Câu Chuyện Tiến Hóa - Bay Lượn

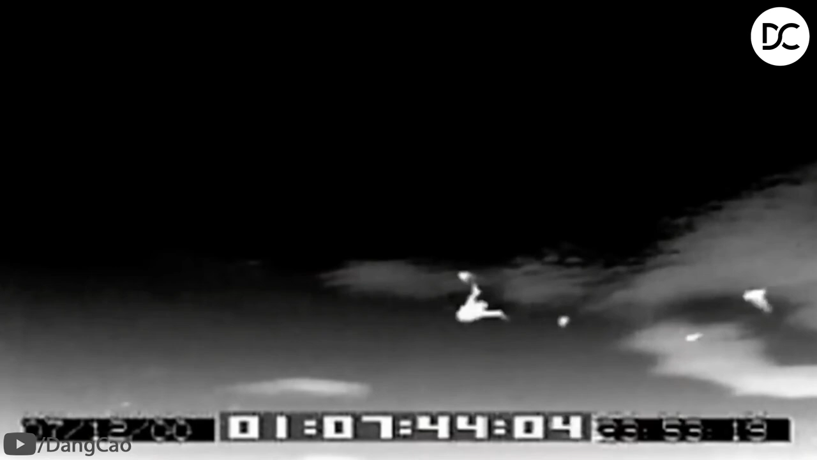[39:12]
rẽ từng bên cánh nhanh
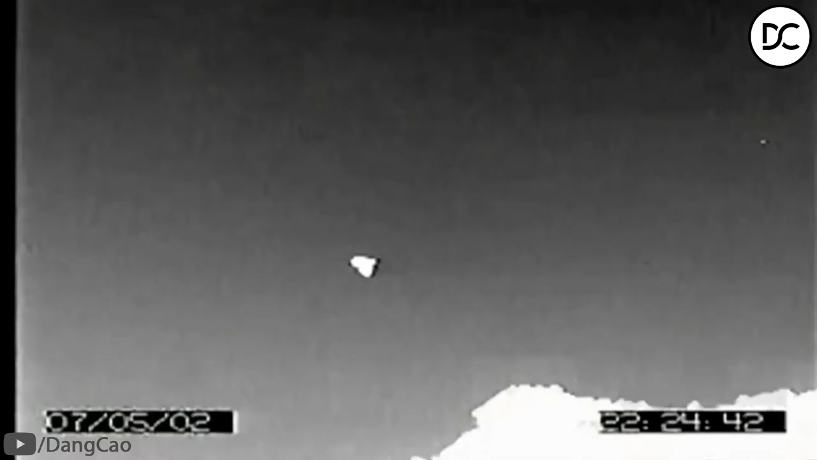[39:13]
chóng thay đổi quỹ đạo bay chúng giống máy trèo ở thuyền hơn là cánh của máy bay.
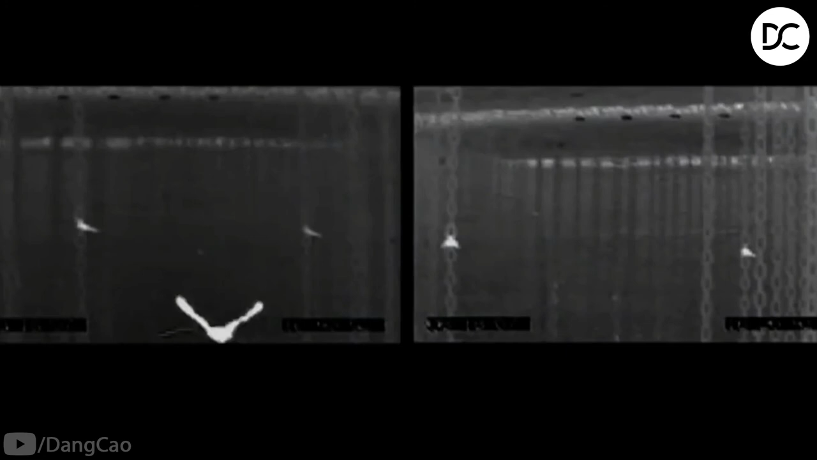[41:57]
Lũ rơi di chuyển an toàn từ đầu này sang đầu kia trong phòng tối chỉ dựa vào định vị bằng tiếng vang.